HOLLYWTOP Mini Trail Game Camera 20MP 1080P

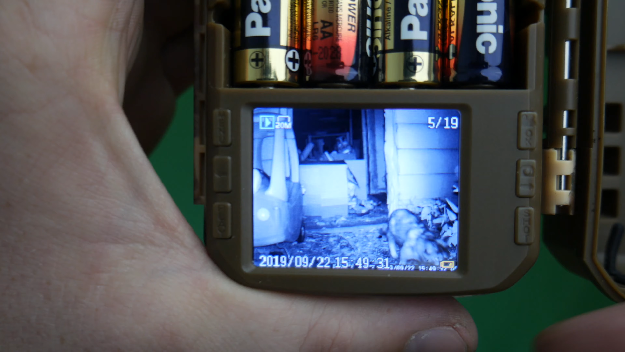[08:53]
Now let's say you want to play these images. So if we tap the OK button, it'll play.
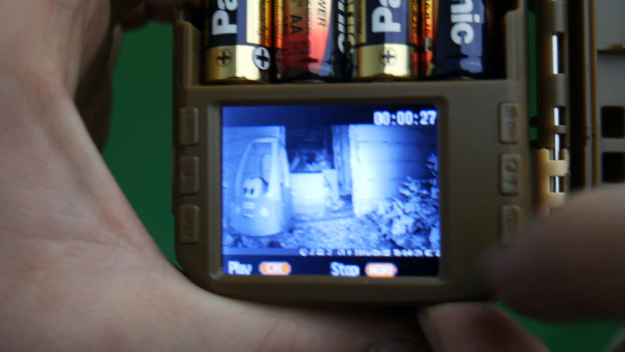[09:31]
tap this button over here, and it takes you there it is. Now it's stopped.